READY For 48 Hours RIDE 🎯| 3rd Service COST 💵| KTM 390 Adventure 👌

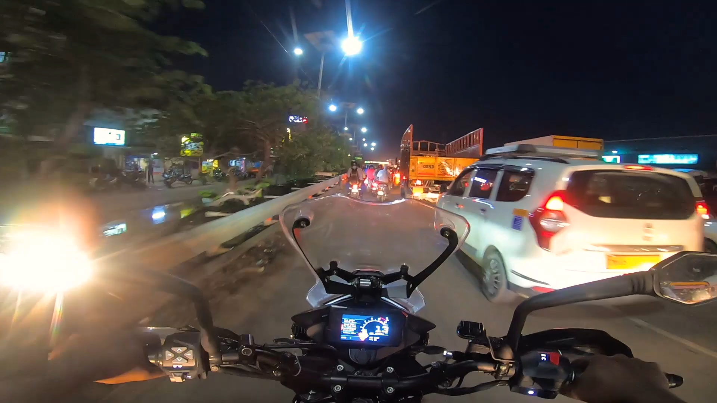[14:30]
ஐயோ, கிட்டத்தட்ட ஒரு 3/4 kilometer டிராஃபிக் இருக்குங்க, டோல்கேட் அங்கே இருக்குது, நம்ம இங்கே லெஃப்ட் எடுக்க போகிறோம், நம்ம பேசாமல் அந்த சர்வீஸ் ரோட்டில் வந்திருக்கலாம்.